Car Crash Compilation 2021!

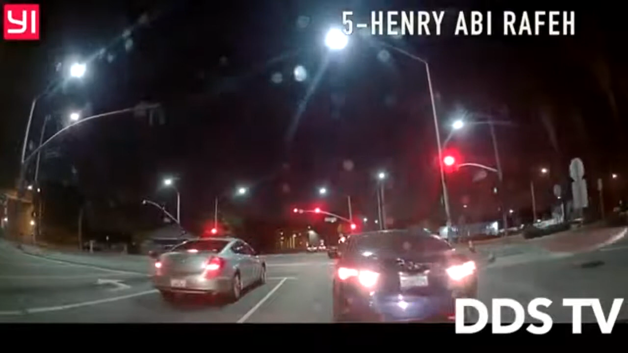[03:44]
Yeah. Oh, that person's an idiot. I saw that. He just totally drove back into you. All right, well, you got a witness. This person is stupid. Tell them on camera. The driver blindly reversed and booked it. Unfortunately, the camera was a victim of a hidden run.
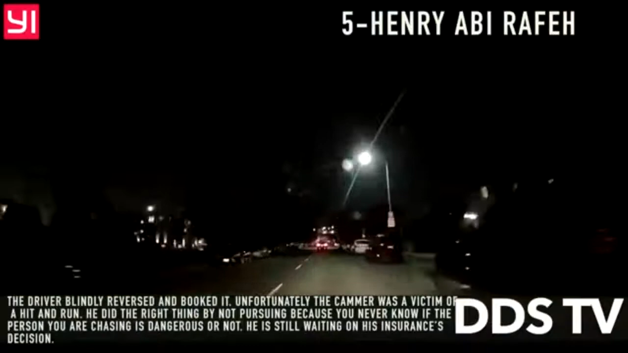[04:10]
He did the right thing, though, by not pursuing, because you never know if the person you're chasing is dangerous or not. He's still currently waiting on insurance decision.